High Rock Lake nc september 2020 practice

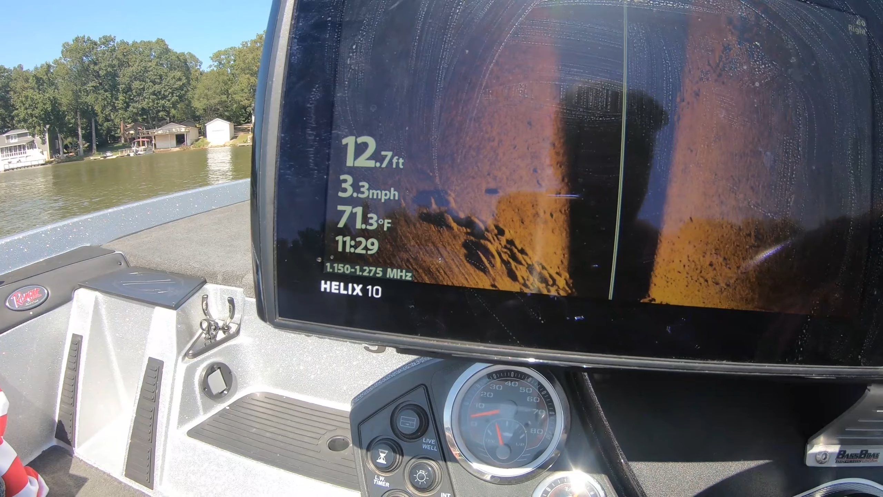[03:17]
On screen: depth 12.7 ft, water 71.3°F, speed 3.3 mph
That moves on out, stays out to our right side.
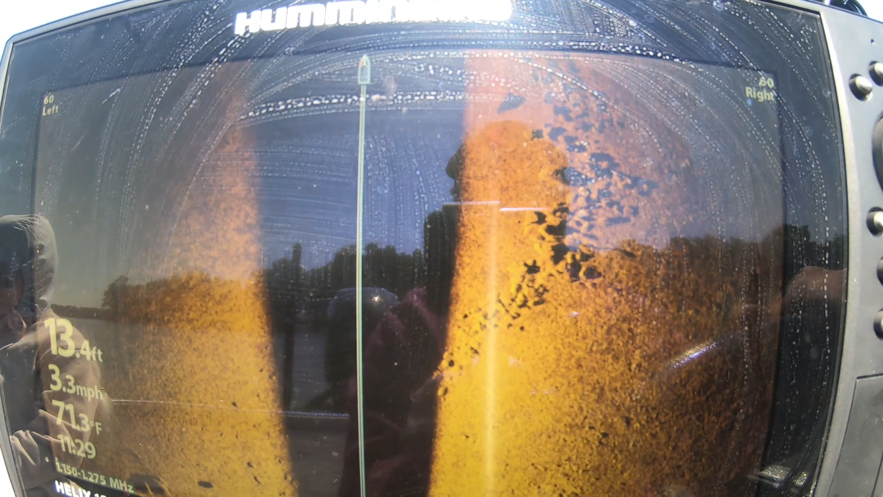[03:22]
On screen: depth 13.4 ft, speed 3.3 mph
Okay, we're going through this crankbait, went across this rock pile, we marked it.